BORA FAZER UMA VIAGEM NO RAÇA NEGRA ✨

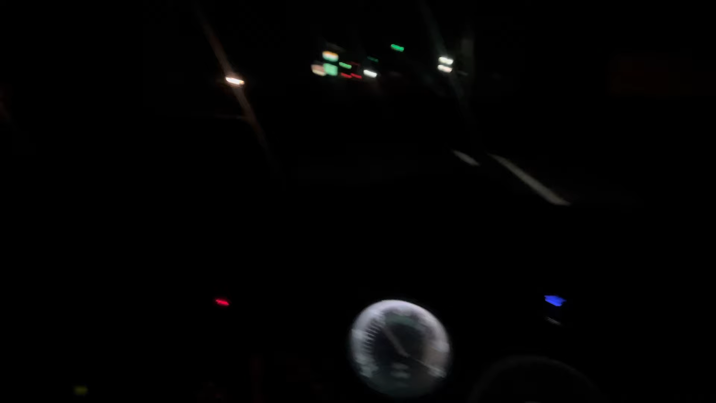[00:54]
Tô maravilhada. E daí parar aqui no pica-pau pra abastecer. Logo aqui em Leme, aqui, né, na subidinha da serra, olha ali, ó. Leme tá na trave, pô. Você tá doido, bateria. Que vamos. Abastecer agora, hein, né?